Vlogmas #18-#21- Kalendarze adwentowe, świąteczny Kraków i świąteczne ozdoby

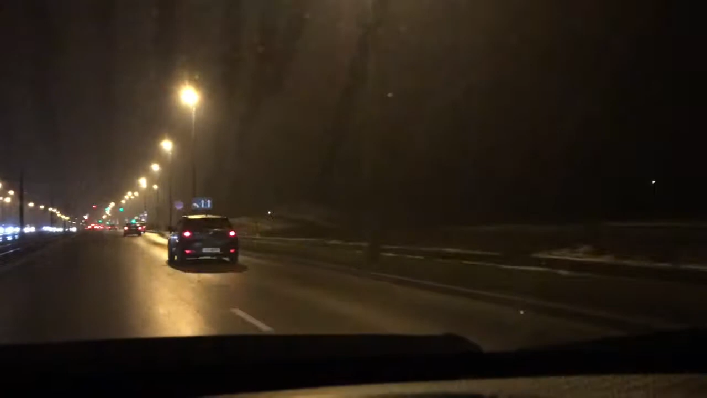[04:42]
Zobaczcie, nie wiem czy widzicie, jadę koło tego parku przy Afłajfie, że widać, że jest zimowo, że jest śnieg. Zobaczmy, czy zdążę na tych światłach. Tak.